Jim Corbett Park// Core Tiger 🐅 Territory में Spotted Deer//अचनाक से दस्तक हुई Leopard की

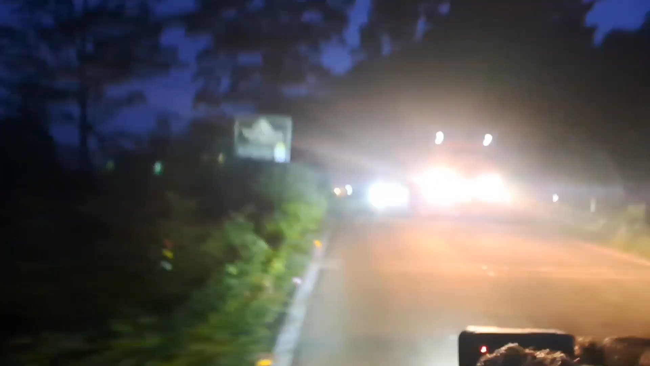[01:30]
दोस्तों यही वो जगह है जहां से टाइगर निकल का जाता दोसरी साइड
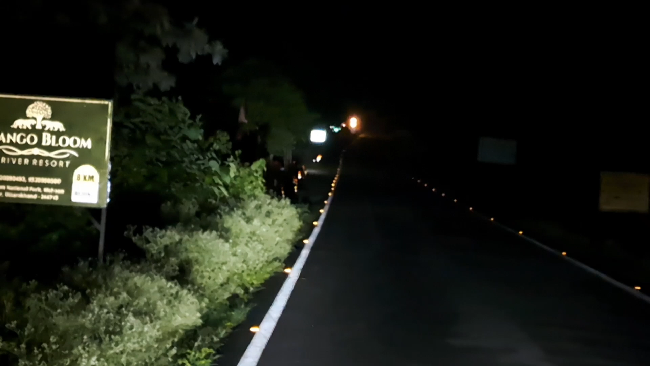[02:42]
इसलिए गारी दीरे चलाएं आप दे सकते हैं और ऐसे रास्ते में दोस्तों टाइगर भी आ सकता है चलते हैं दोस्तों आगी तरह दोस्तों पहुंचने वाले ऊच्छगा यहां पर
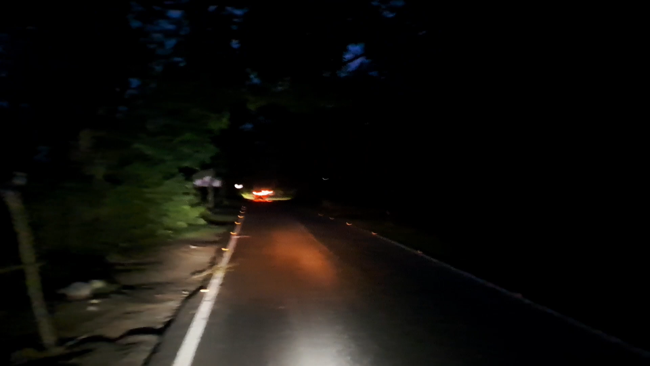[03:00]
लैप बटाता वह भी आपको दिखाएंगे तुम भी शौप के सामने शाम के वक्त कॉलिंग होती है बहुत जोड़ दार और यहीं पर दोस्तों हर बार यहां पर लेपर्ड के दस्तक देखे जाते हैं